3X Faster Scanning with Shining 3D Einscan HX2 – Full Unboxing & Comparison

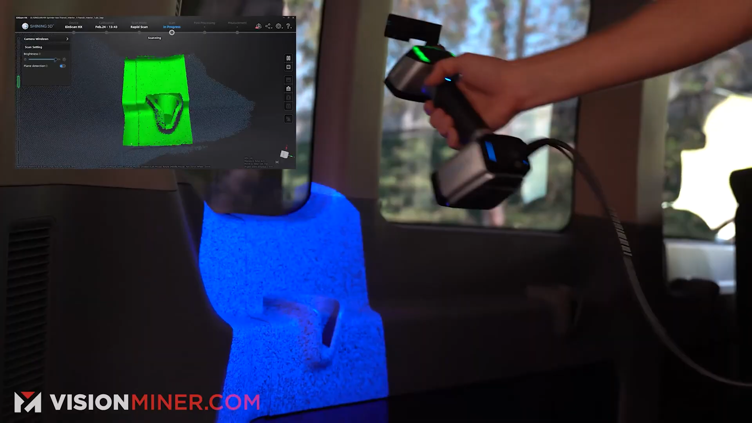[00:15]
back in 2019 or so it was one of the first blue laser scanners at an affordable price on
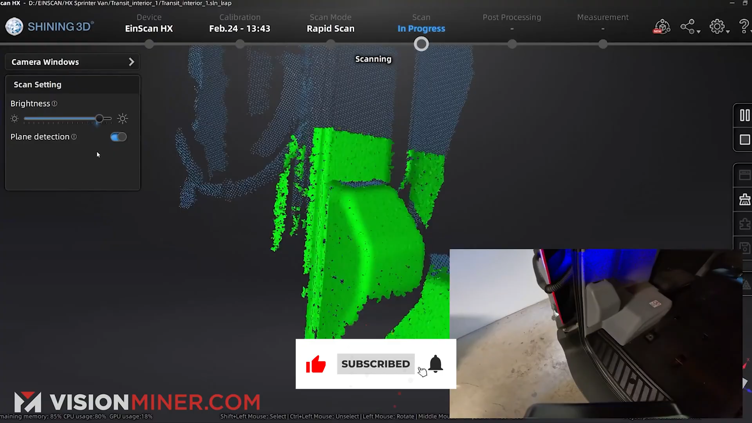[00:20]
the market and it really made scanning a lot better faster
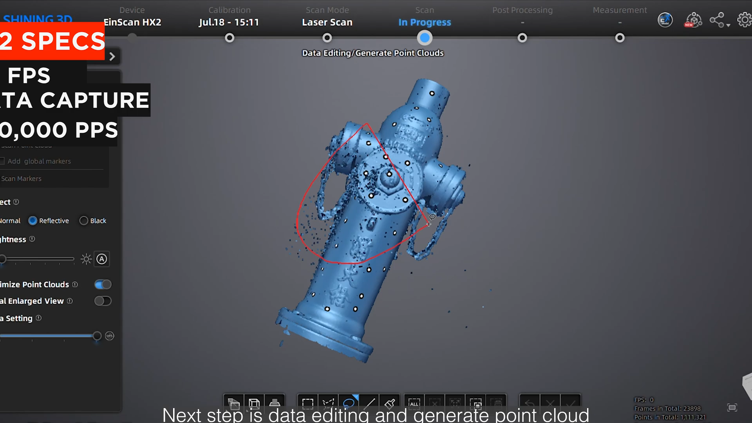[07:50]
whereas the old one was somewhere in the 400 000 points per second that would gather so it's over three times three x faster